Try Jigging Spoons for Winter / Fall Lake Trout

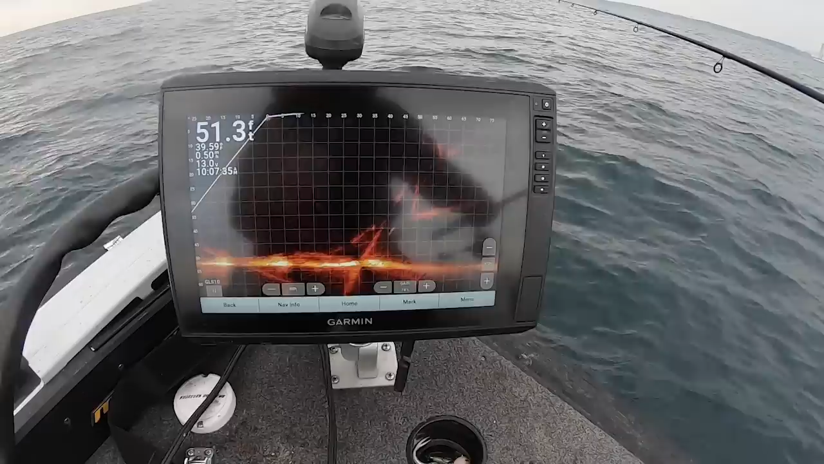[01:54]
Look at them all. Oh, they're coming by my bait. Here they come.
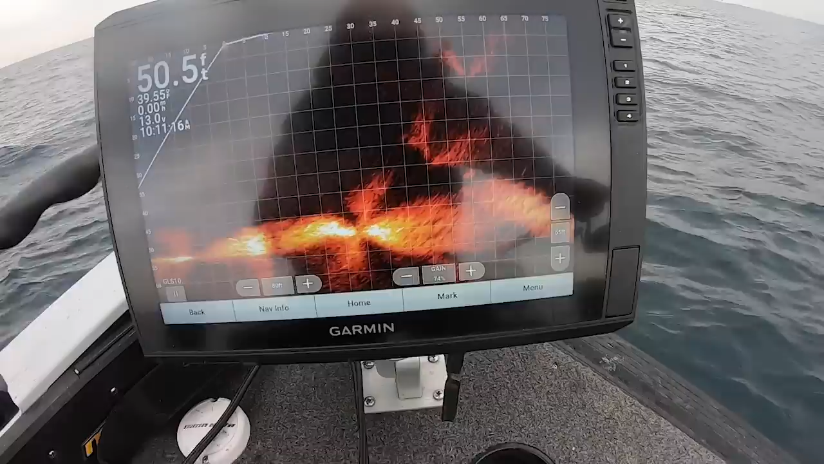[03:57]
Look, look, see them fish right there? See him? Look at him come charging towards that spoon. Look at him stacked right here. Got, oh, he ate it on the drop.